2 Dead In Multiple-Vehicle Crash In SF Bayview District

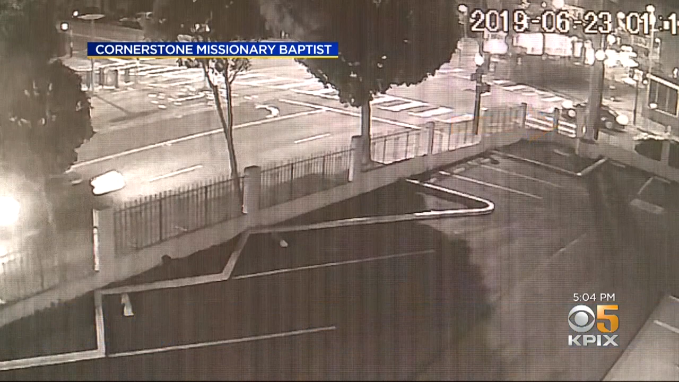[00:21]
Caught on security camera, the video shows the victim's car eased into the intersection before being side-swiped in a bone-rattling crash.